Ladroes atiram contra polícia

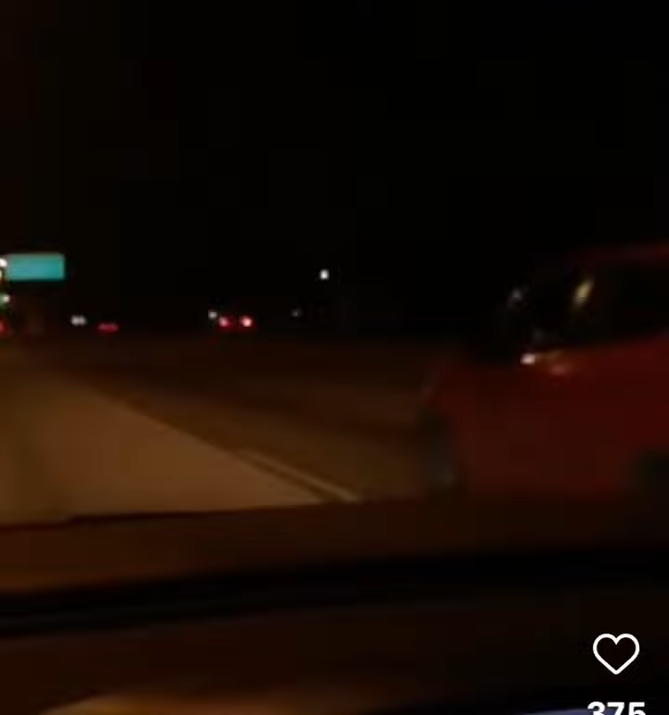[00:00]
viatura tá mandando encostar e não encosta não. Aí depois toma um tirambaço, a viatura mandando encostar. Olha lá. Ih, ó, é roubado. Olha lá, esticou, botou pra andar. Olha. Olha, a bala comendo. Olha.
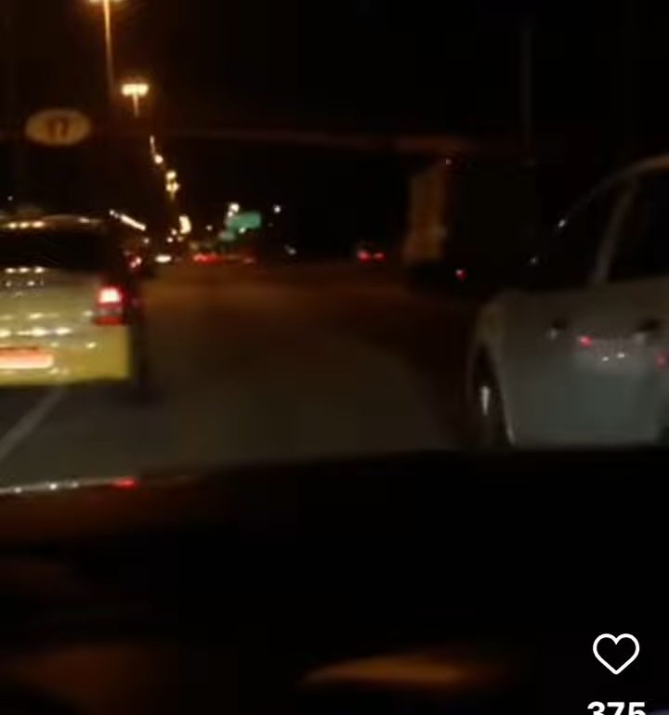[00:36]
Caralho, mané! Foi muito tiro, mané!